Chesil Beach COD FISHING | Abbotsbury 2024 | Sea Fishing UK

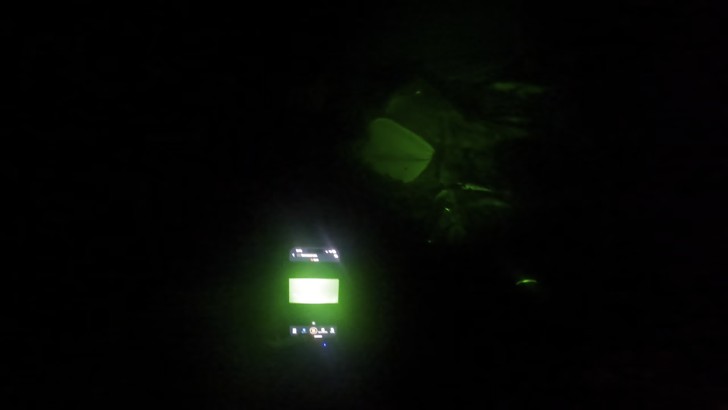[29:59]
you can sort of see the bottom so potential to see a cod or something interesting so yeah let's get it chucked out we've got the
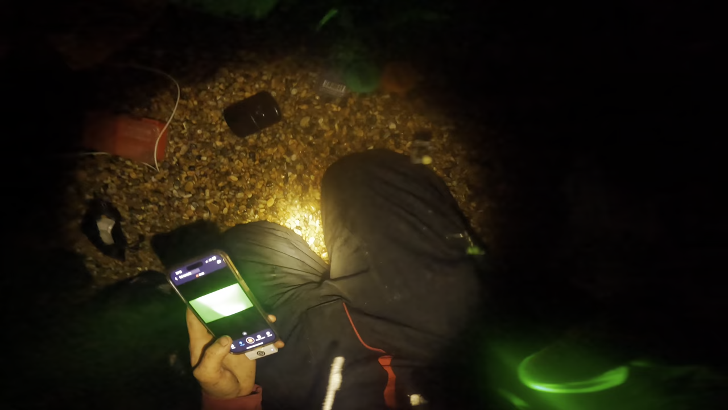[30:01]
last of the black lug and tipped with squid so yeah let's give it a go and see if we can get any underwater footage so with the winds being pretty bad earlier in the day it's obviously churned up the water which is what we wanted so yeah the footage includes two casts about half an hour each and there wasn't
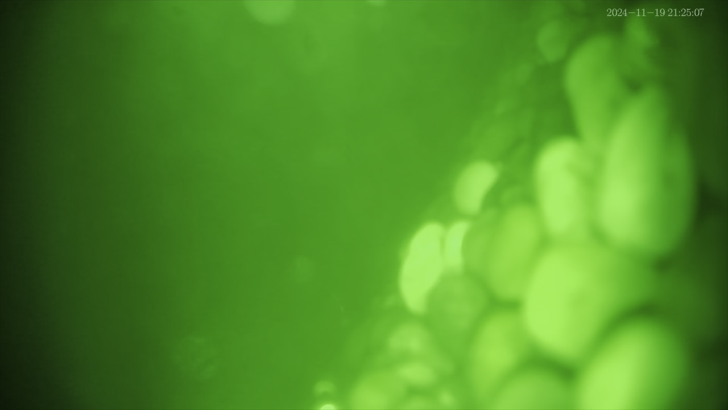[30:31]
a huge amount of footage but i did try and get the best stuff as you can see so yeah basically we got a pouting cruising around and then we got a whiting here i believe that the pouting at least is in the same family as the cod the whiting probably too but yeah it's always good fun seeing the bottom also shows you what the bottom of the floor seabed looks like which is always
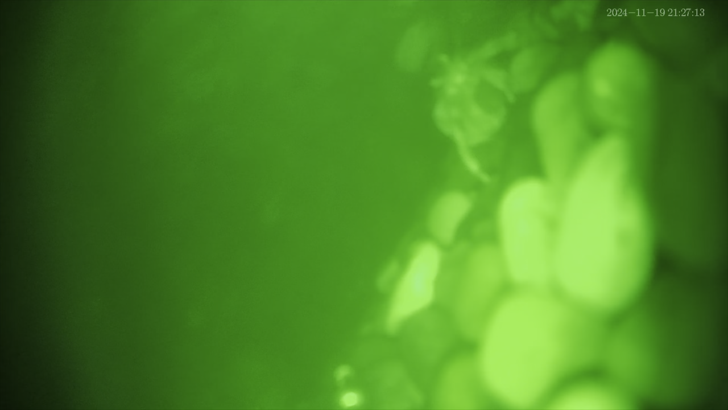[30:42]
helpful as always we got the chesil beach hermit crabs here always taking your bait but yeah not too much
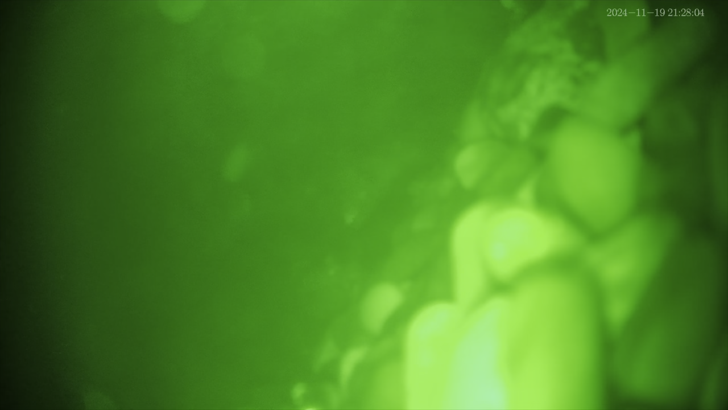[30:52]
footage but seeing a couple of whiting a couple pouting is pretty cool just a shame that it wasn't a cod limb you